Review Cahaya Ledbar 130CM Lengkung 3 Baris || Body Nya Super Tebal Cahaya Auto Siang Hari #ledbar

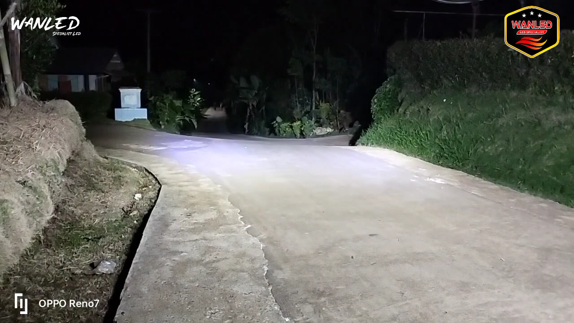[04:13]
Ini wattnya 208,9 watt Oke 208,9 watt Mantap Mantap Coba wan Maju Terus Terus